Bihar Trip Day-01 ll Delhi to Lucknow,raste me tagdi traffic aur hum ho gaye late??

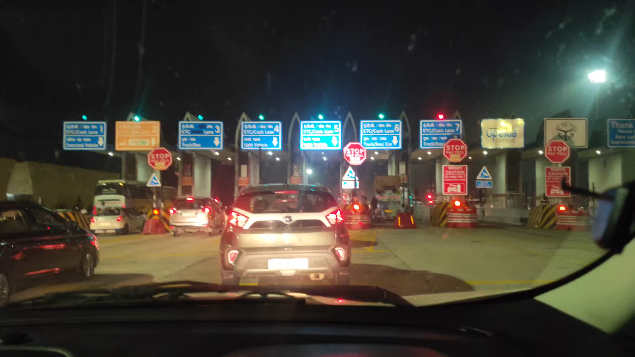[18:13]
और यहाँ से एग्जिट कर देंगे लखनऊ सिटी में एंट्री के लिए। तो यहाँ से हमारा और आधे घंटे का ड्राइव होगा जब हमारे होटल तक होगा, और होटल पहुँचते हैं
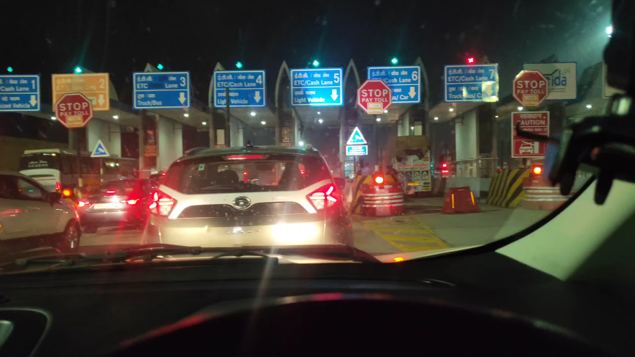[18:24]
फिर आप लोगों को अपडेट देते हैं कि क्या है। और भैया यहाँ पे पता नहीं वो फाइनल कट ही होता है,
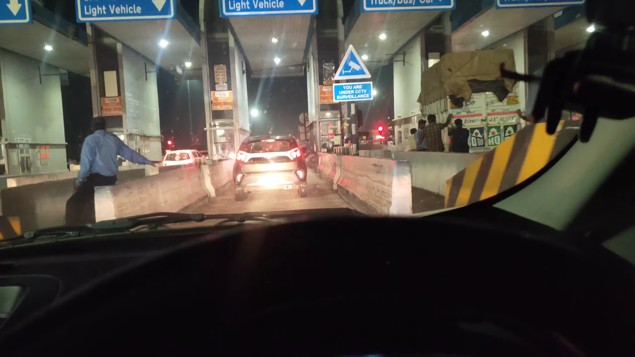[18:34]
फर्स्ट टैग का फाइनल वहाँ पे एंट्री होती है, यहाँ पे एग्जिट होता है।
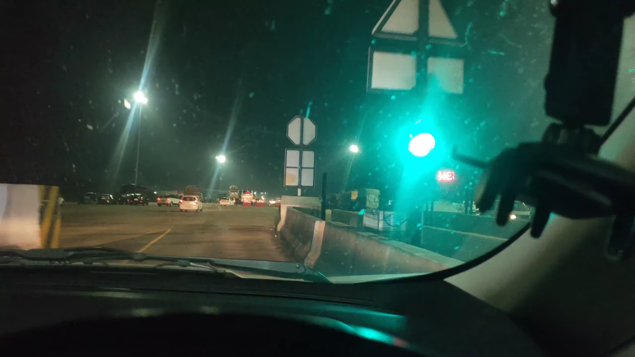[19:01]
टाइम 6:40 में हम पहुँच गए हैं लखनऊ टोल पे,
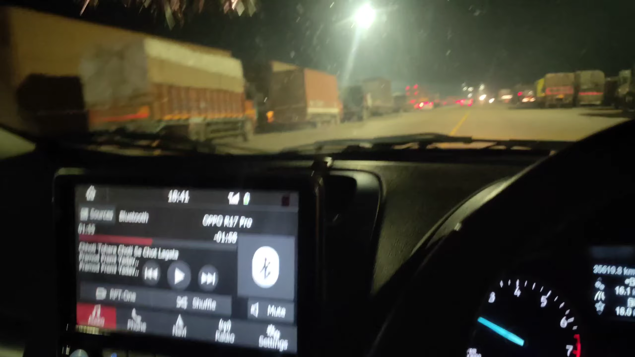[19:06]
अभी टोल के बाद आगे पहुंचेंगे हम लोग अपने होटल और फिर वहां चेक इन करेंगे,